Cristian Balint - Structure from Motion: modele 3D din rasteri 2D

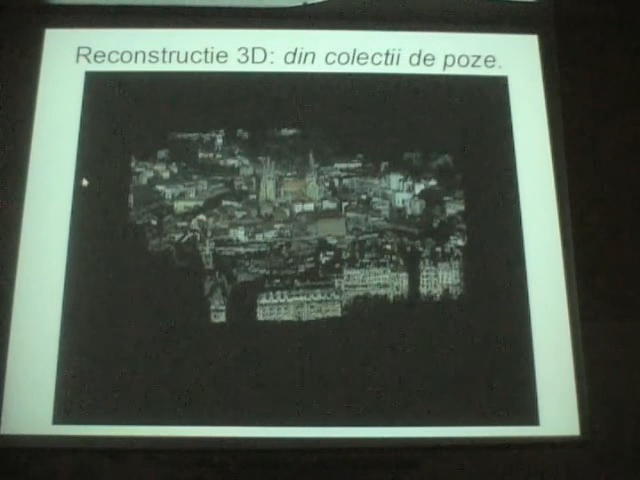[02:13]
Și totuși precizia obținută este una foarte înaltă. Cum funcționează în asemenea workflow? Cum e posibil dintr-o colecție simplă de poze să se extragă un model 3D?